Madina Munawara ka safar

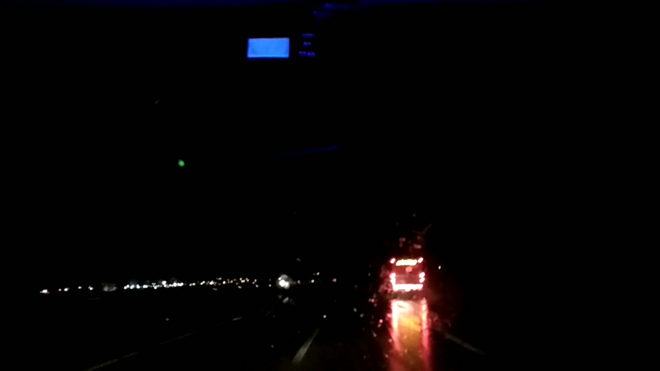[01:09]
جیسے جیسے ہم مدینہ شریف کے قریب پہنچ رہے ہیں موسم خوشگوار ہوتا جا رہا ہے بارش بھی ہو رہی ہے